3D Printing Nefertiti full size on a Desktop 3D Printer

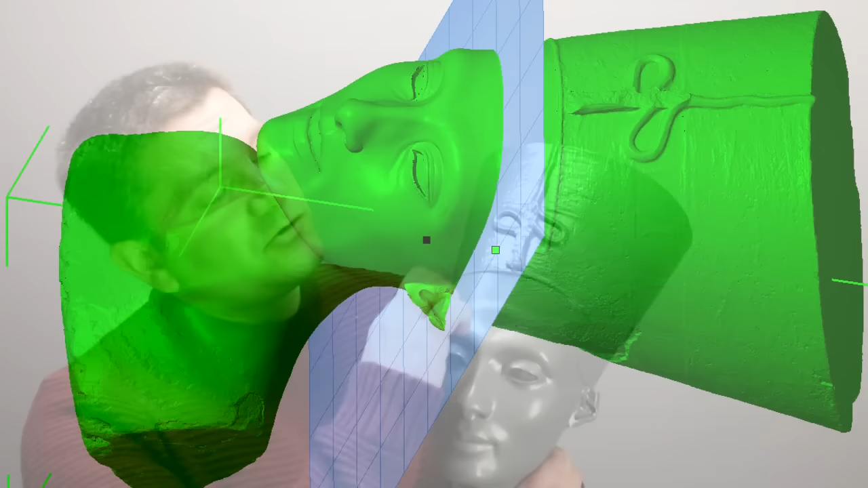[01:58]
and actually cut this top section off of her headdress, and then split it down the middle as well.